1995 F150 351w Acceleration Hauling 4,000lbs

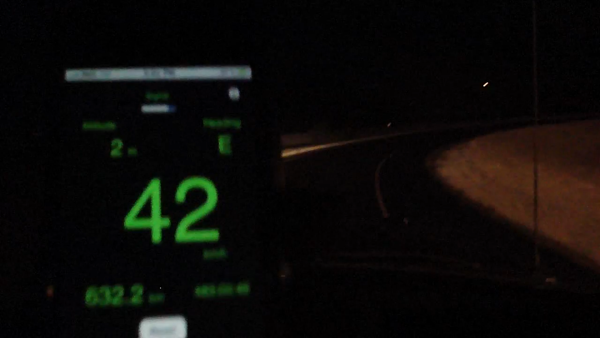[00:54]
42. 42. 39, 36, 35, 34, 33, 34. My gas pedal has like a spot that it kind of sticks right at the start there. Makes it hard to press it easily. Is that your brake lights now? Yeah. Is that your brake lights now? Is that your brake lights?
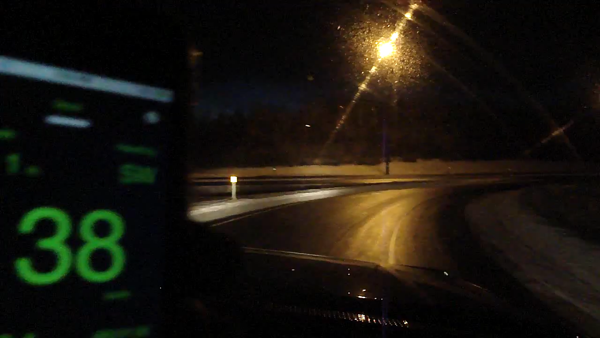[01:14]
No. Okay, look at the speedometer now. Yeah. So I'm going to go a pretty heavy throttle on this. How about full throttle? Is that your full throttle? Yeah. Diesel jump.